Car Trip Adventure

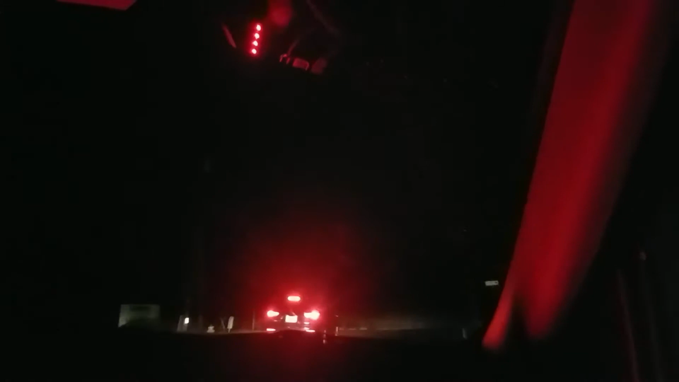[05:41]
Hours. We'll get into like two. Oh my Jesus Christ. Christ, Joey, so slow. The speed limit on this road is 35.
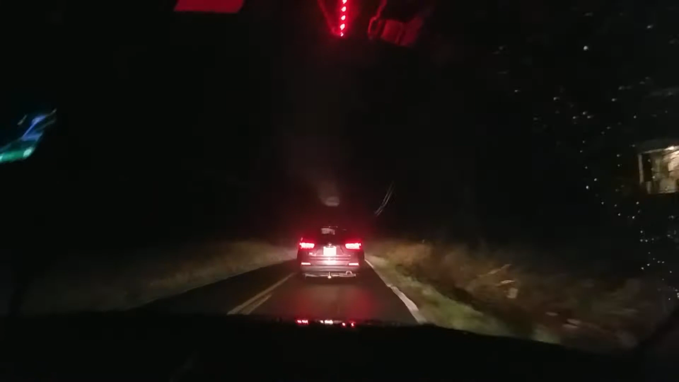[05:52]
It's actually 45 until you hit that sign. Yeah. It's going slow as shit. When I was driving down the highway, a couple of people were like being a little bit careless. Like I had to, because when people were like turning on their like taillights at the last second by slamming on their brake, I had no choice but to do that.
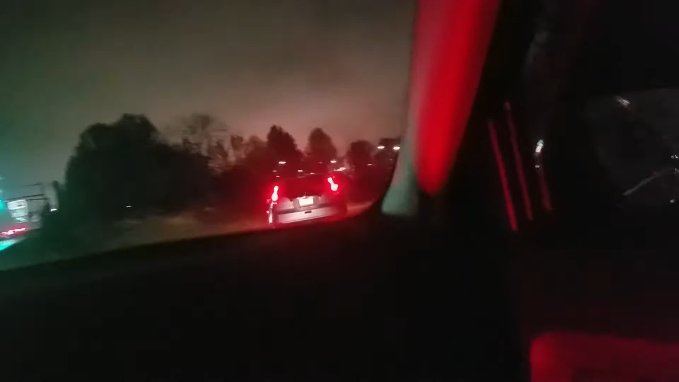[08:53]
I better hope he doesn't lose us. What is he? He's trying to pass him.